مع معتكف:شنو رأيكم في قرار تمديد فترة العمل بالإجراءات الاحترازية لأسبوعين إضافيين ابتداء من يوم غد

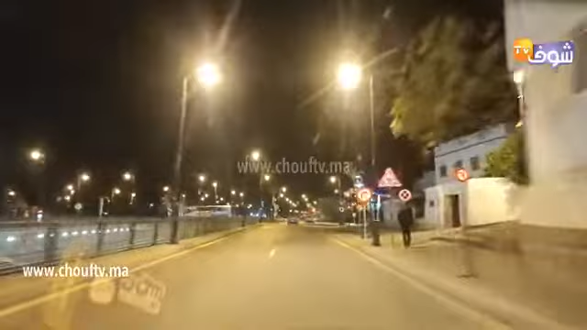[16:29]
تحت الأرضي ديال مدارة شفشاون افتجاه مدارة الصومال أو حي النسي المعروف بالصومال